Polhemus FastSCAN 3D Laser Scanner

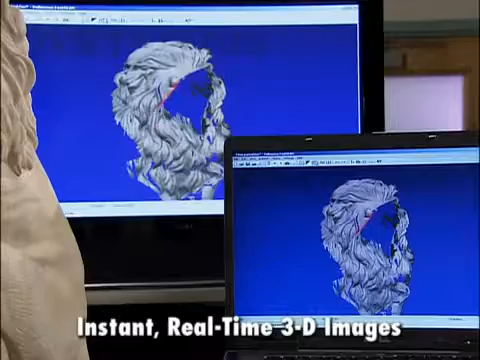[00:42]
anytime anyplace it's the fastest most flexible most
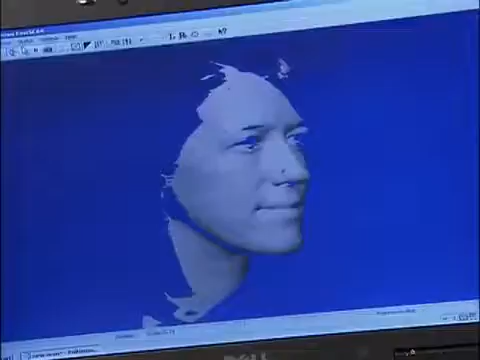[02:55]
head or other parts of the body simply by adding a second receiver you can correct for